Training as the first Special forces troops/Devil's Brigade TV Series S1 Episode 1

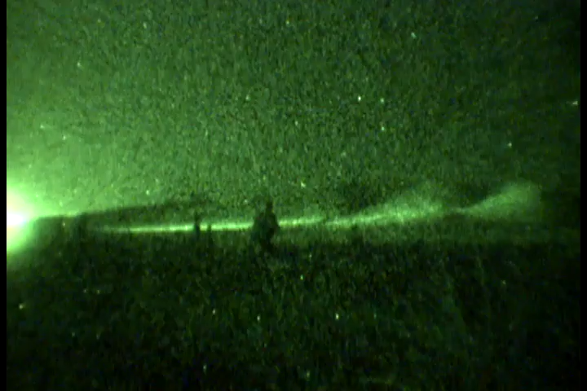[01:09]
This assault has been an exercise for
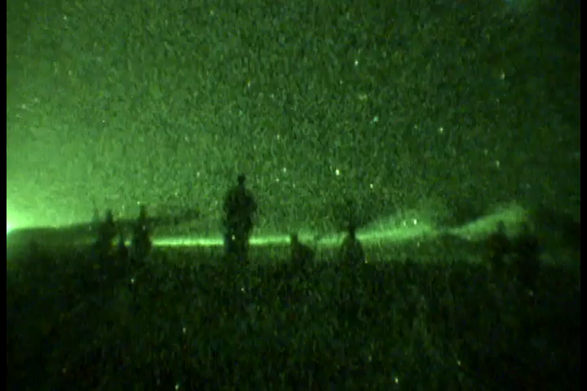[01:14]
a team of soldiers undergoing the tough training the original Special Forces unit took back in 1942.